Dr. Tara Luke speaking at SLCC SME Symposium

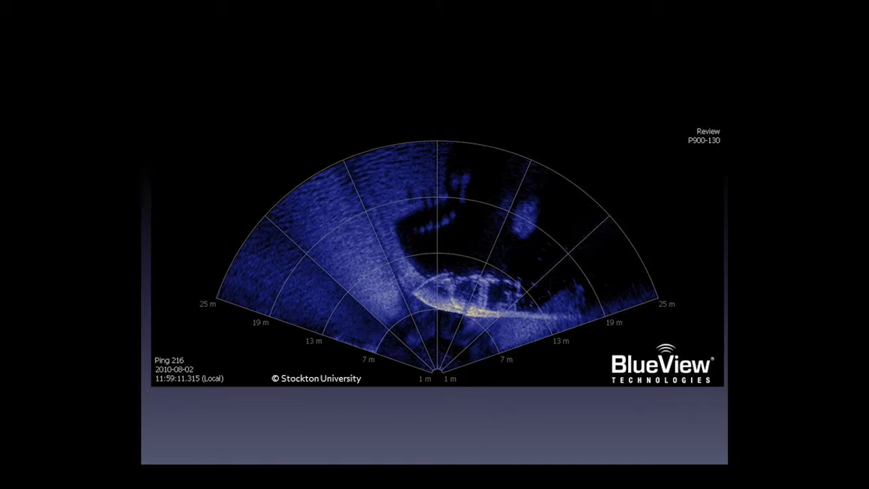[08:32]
and I'll show you some images from that in a little bit as well. So this is a shipwreck. The ship was called the Jesse Sea. It's been underwater for maybe about 20 years or so. And one of the capabilities of our inspection class ROV is we can take video.
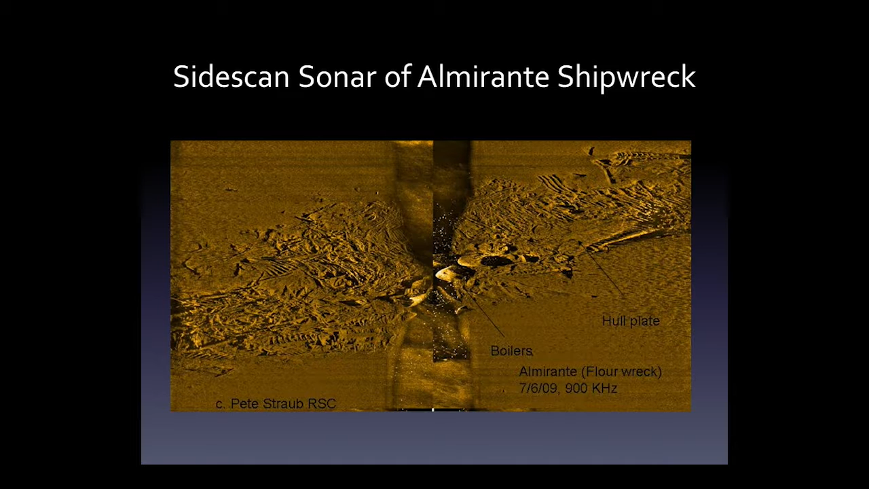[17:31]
So, we were able to actually narrow down on various parts to try and figure out where we wanted to collect samples. It's important that this was a metal-hulled ship. It's important for the next project.
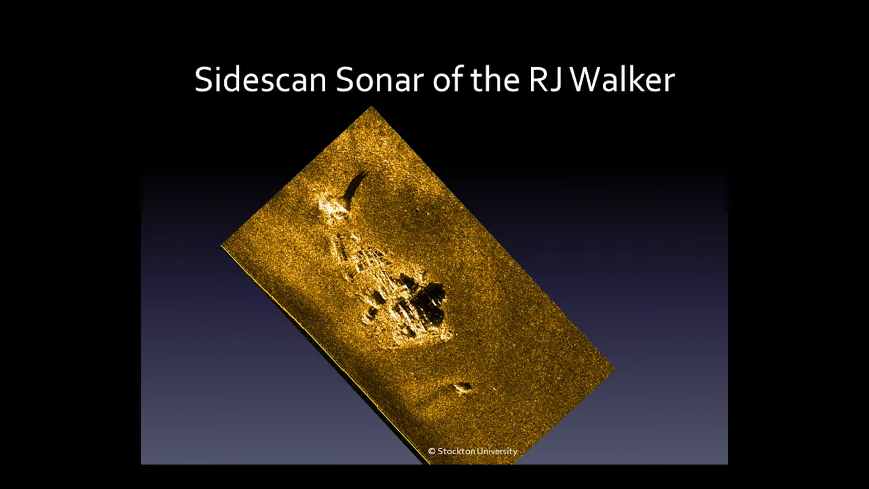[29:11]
And Stockton used its side-scan sonar to actually map the shipwreck and then build a diagram of that map.